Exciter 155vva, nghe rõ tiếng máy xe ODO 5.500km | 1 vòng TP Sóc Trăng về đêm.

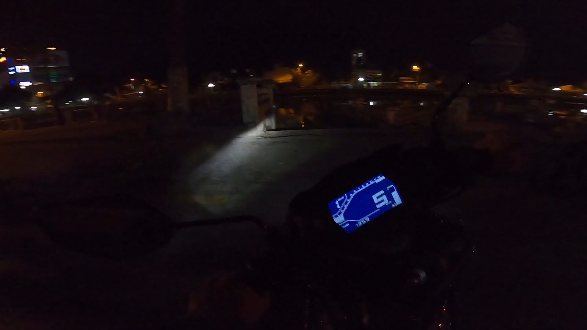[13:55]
Bây giờ cho dù mình tắt cái mic của động cơ ở dưới, mic ở trên vẫn đủ cho mình nghe được tiếng nó rè đó luôn các bạn, còn nghe không? Đèn đỏ ở đây được phép vẹo phải nha, được phép vẹo đó, chỉ cấm rẽ trái thôi. Đèn xanh luôn rồi. Bây giờ cái chỗ này là một cái con đường để cho mình đi rất là vui,
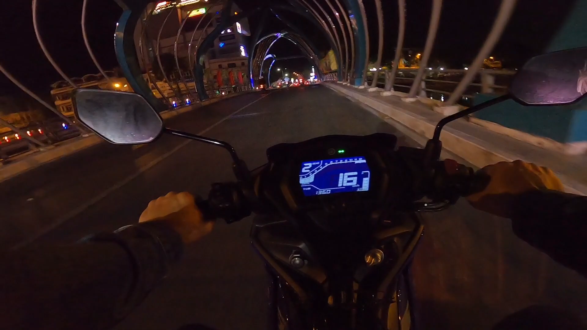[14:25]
còn thấy không, học sinh nè đang đi đó, đọc xong cầu quay nè. Còn khúc này á, là ánh quang Plaza, lúc trước nó là gặp chiếc phim Hai Bà Trưng, đúng rồi, là chiếc phim Hai Bà Trưng đó. Cái này qua đây là đường Lê Lợi rồi, cái cua này là cái cua Thần Thánh nè.
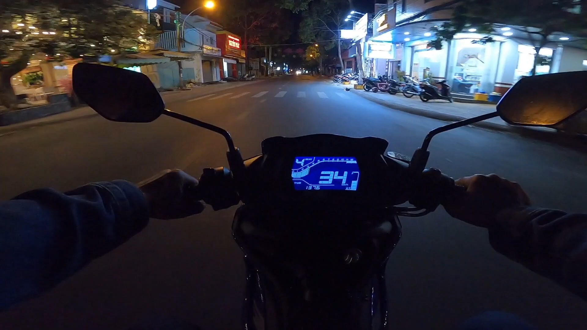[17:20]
Đây là tuyến đường Nguyễn Trung Trực, hay còn gọi là Lộ 1. Tuyến đường này ban ngày đẹp lắm các bạn, hai hàng cây hai bên rất là đẹp.